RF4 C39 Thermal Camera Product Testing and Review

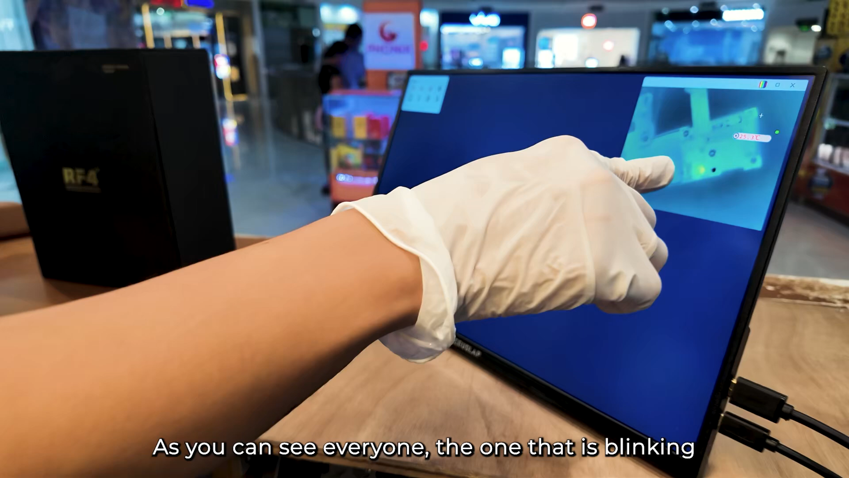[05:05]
as you can see everyone that the one that is blinking is the most heated part or the shorted capacitor
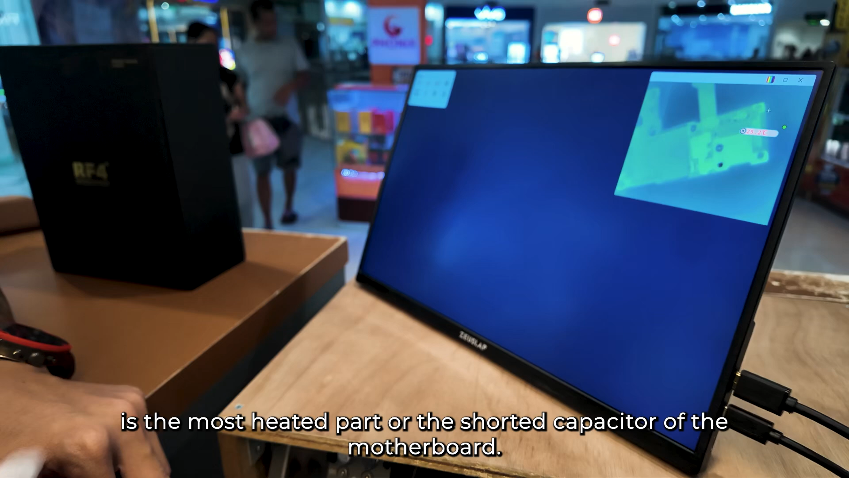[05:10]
of the motherboard i'm going to maximize the screen to the biggest size that you can do now that you have seen the shorted capacitor or resistor and